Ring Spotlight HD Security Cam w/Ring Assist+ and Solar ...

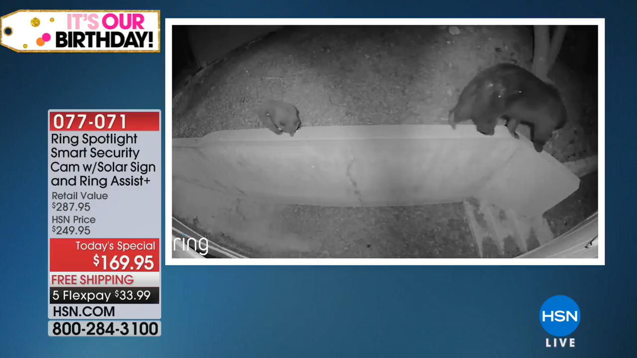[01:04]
I didn't believe it, but there it is right there. You are getting that incredible footage. It's got night detection. So you've got nighttime security, daytime security, instant notifications.
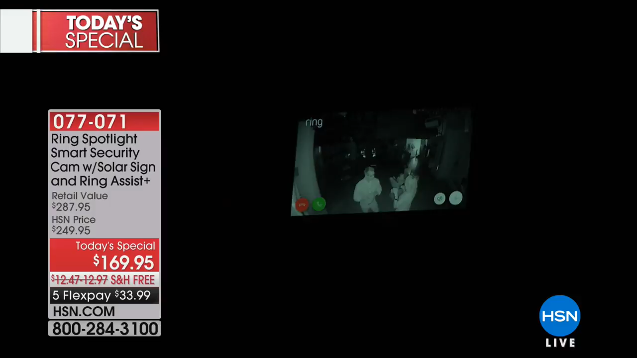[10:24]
It is complete and total pitch darkness. What we are shooting with in this studio are multi hundred thousand dollar cameras, but look at this. Here is that ring camera with that infrared night vision. So you can see guy and I, you can see crisp details. I'm going to turn the light on here.